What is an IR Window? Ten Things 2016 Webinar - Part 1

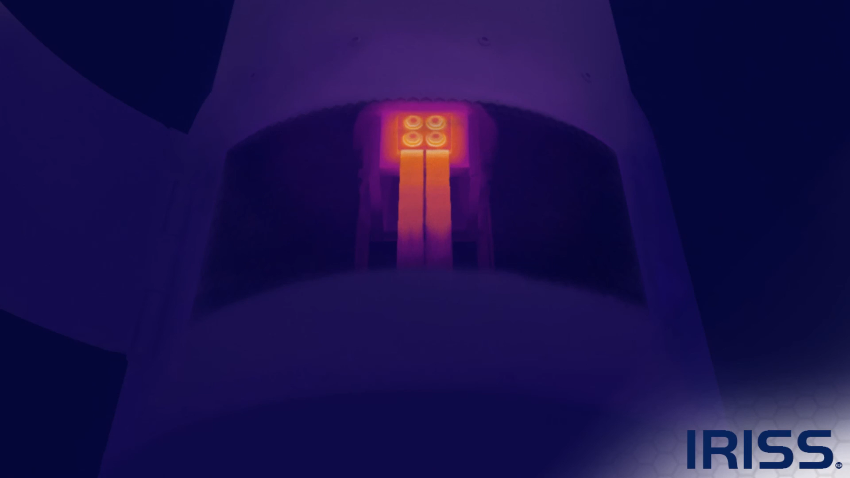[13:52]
it open well the cap f window series is designed that if you do find something you can shut the the isophase